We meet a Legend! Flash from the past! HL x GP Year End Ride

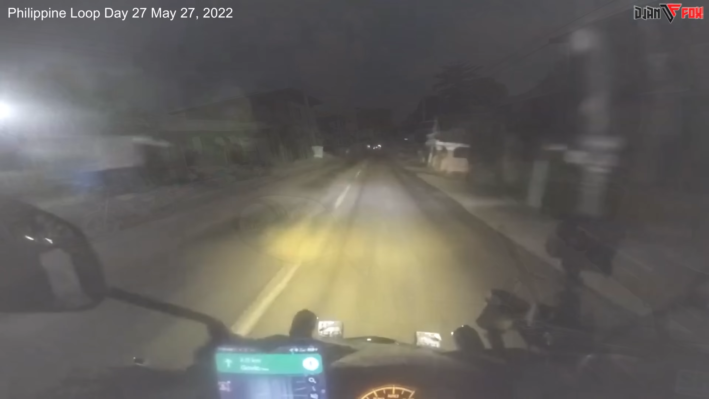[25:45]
Tanda ko na tinulugan namin ng Philippine Loop na waiting shed is dito sa may parting iba, Zambales. Gusto ko lang alalahanan yung nangyari sa amin ng Philippine Loop na magkakasama kami doon natulog sa waiting shed. Nakikita din natin yon, yung waiting shed na naging saksi ng Philippine Loop namin. Ayan, amungan. Malapit na tayo. Natatandaan ko na ito yung unang mga waiting shed na dinaanan na namin na dapat dito kami tutulog.
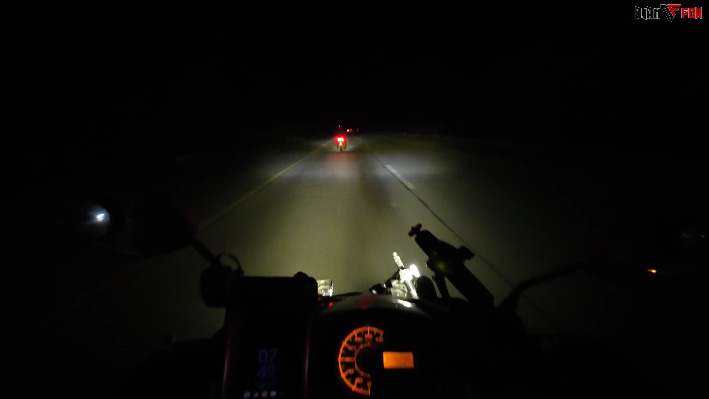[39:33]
Nasa harapan ang aming mentor, biyahe ni Gemily. Welcome to Subic, Philippine Loop Checkpoint. Tara! Tara na! Tumigil lang siya! Una ka, una! Pasok! Ito sinabi niya lang, Philippine Loop Checkpoint! Mawawalan tayo ng momentum eh. Pag tumigil agad tayo eh, maikli pa lang eh.
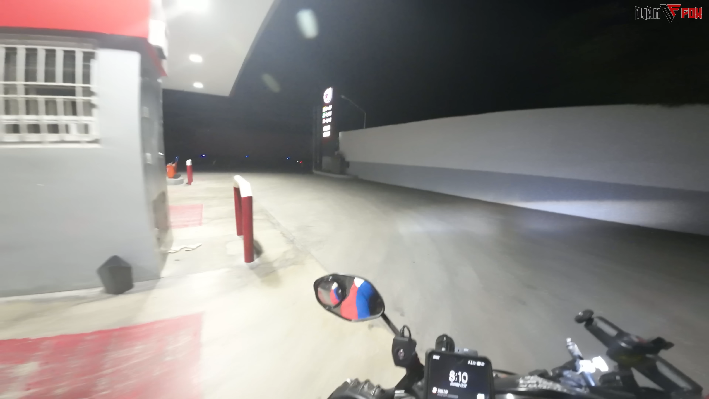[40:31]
Going to Dapitan, ito na po yun. Hello na may mga puti, modem. Oh, daan ng daan, sabi ni mentor. Teka lang, dalawang tricycle to ha. Imagine the world without tricycle. Kanan, Balanga, kaliwa, Lubao to San Fernando. Batano pala. Balanga, nakas naman. Layak. Ay, sayang. Dito yung pinsan mo, diba?
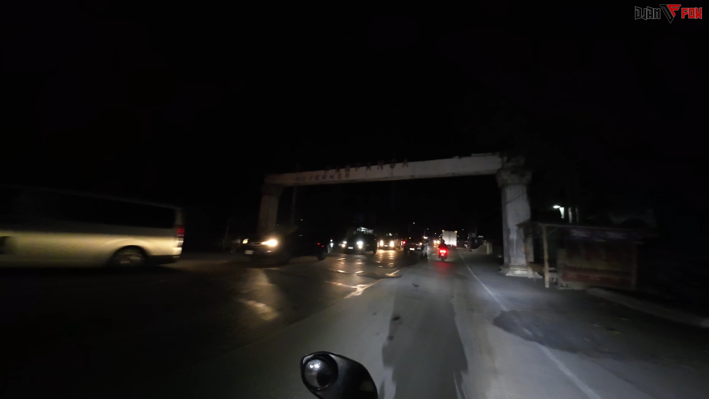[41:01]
Oo, eh kaso di ako makakadaan eh. Bibigyan ko naman ng oras yan. Pupunta ako dito. Layak. Time check 8:10 ng gabi. At nag-CR lang. Wee-wee time, ihilang pahinga. Oh, maambun pa. Kaya nga eh. Sila sa di kasi, binanggit pa kanina eh. Akala ko matatapos na yung ride na.
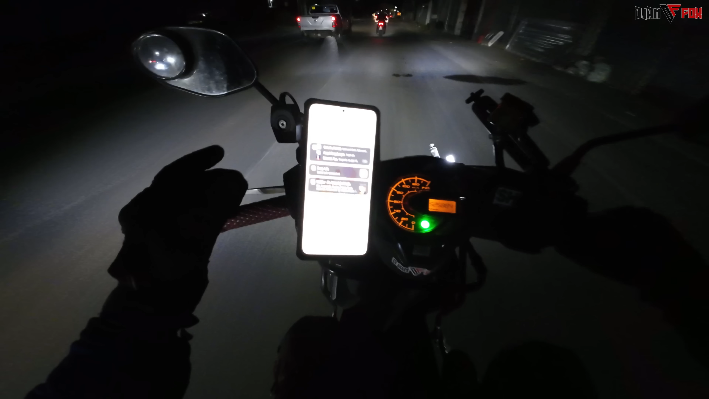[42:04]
Ayun ni Ate. Waiting lang kami. Sa kaliwa ata papasok, sa kaliwa. Dito ako sa kanan. Pasok ako. May tricycle dyan, ha? Oo. Kanan. Kanan Gaming talaga dito, punta rin sa Pampanga. Nasa Dick, nasa? Likod mo. Likod ko. Ako pinakauli.
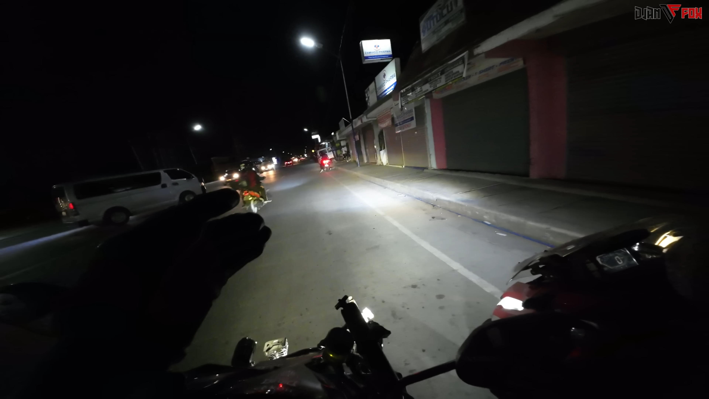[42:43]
San Fernando. Diretso siya. Diretso siguro. Oh. Hindi naman siya nagsisignal eh. Time check 9:08 PM. Papasok na tayo sa matindihang pagsubok ng ating mga puwet. Nag-umpisa na. Boom, boom.
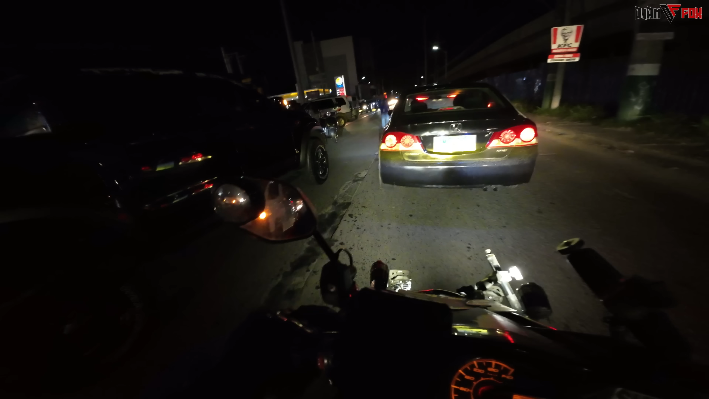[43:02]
Wala ng tulubakan. Paso sa kanan.
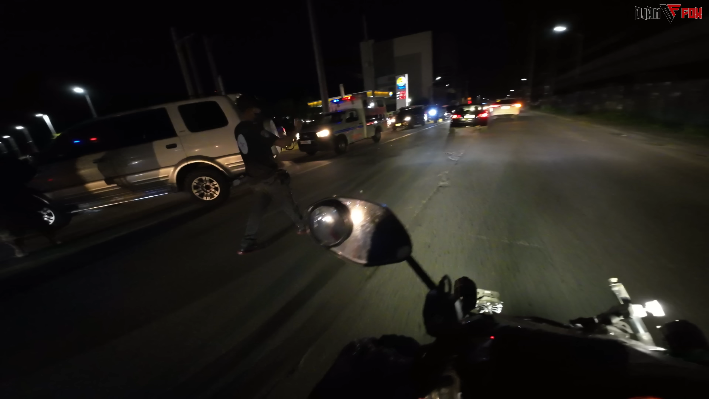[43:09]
Ah, lubak. Boom, boom, boom, boom. Eh, yun lang matindi rito. Ay, ano siya sabi? Tigil mo na.
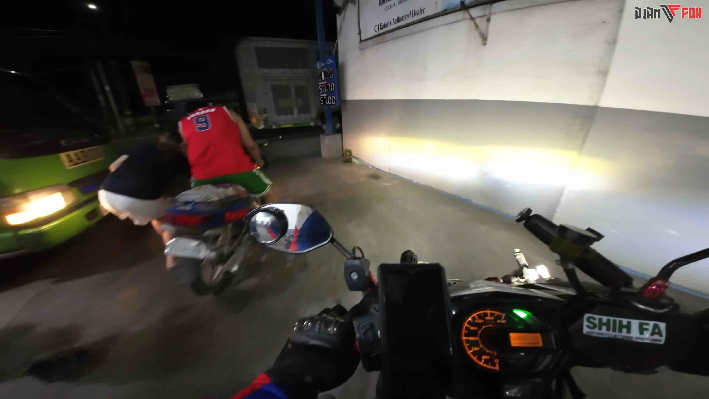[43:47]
What's the meaning of this? Ay, aksidente nga kuya. Kaya pala traffic. Ayun o. Salpok o. Wasak. Salpok. Wala na. Oh, wasak yung sa may harapan na hood eh. Okay, 9:38. Magkakape lang muna kami dito kay Boy P. Ano te? Kaya pa? Malayo pa tayo. Kape muna. Baka makatulog na. Bye-bye. Bye-bye. Sige. Okay, diretso tayo ng biyahe pa uwi.
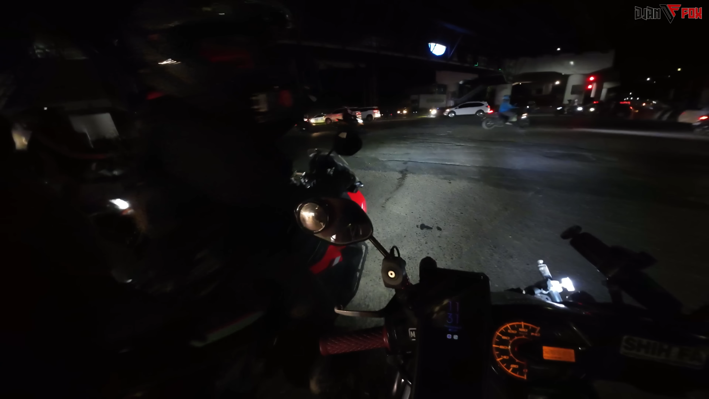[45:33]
Ngayon ko lang madadaanan itong dinadaanan niya ngayon. Lumiko kami sa may parting plaza ng Valenzuela eh. Ito palang daan na alam ni Ate Jem ay Katipunan pala to.
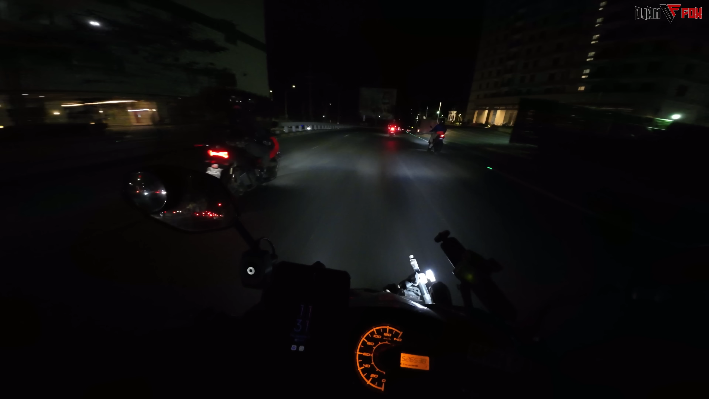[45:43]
Familiar sa akin eh. So ngayon, paglabas natin dito ay yung pakaliwa na papunta na ng Marikina. Dito, sa parting to, maghihiwalay na kami ni Ate Jem kasi siya ay dadaanan ng pataas. Dun sa kaliwa ako, dire-diretso ako Marcos Highway and diretso akong Sumulong Highway. Kung saan doon naman ako laging dumadaan. Grabe yung pacing talaga. Kakaiba pagka si Ate Jem ang nag-pacing eh. Oh, sisingit.